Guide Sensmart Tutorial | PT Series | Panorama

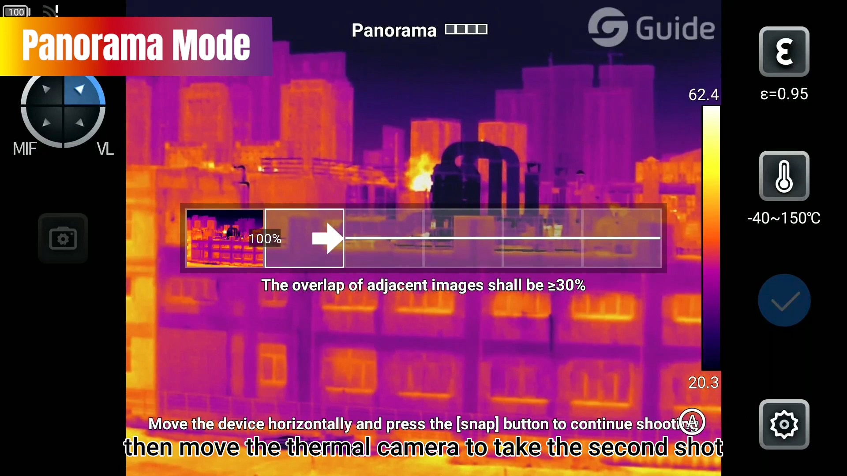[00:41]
Take the first shot, then move the thermal camera to take the second shot. While shooting, note that the overlap between adjacent pictures of each photo must be greater than or equal to 50%.
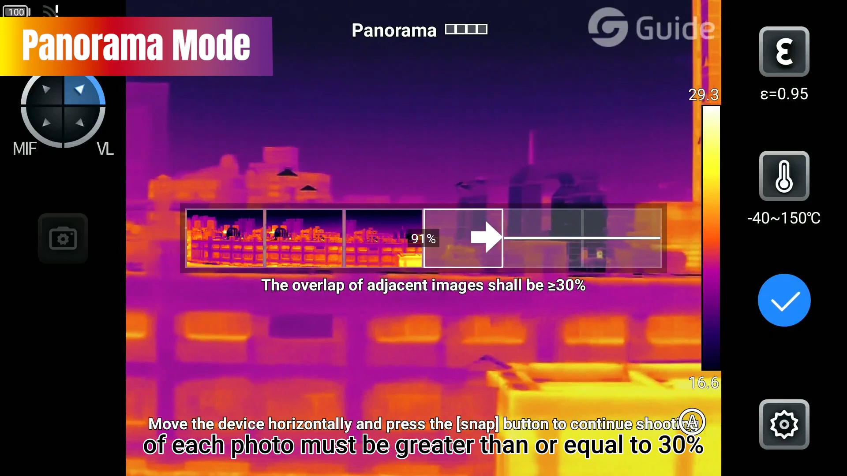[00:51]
So that the stitching effect will be the best, the minimum number of photo stitching is 2, while the maximum is 9. After the stitching is completed, click the check mark in the upper-right corner to save the stitched pictures to the gallery.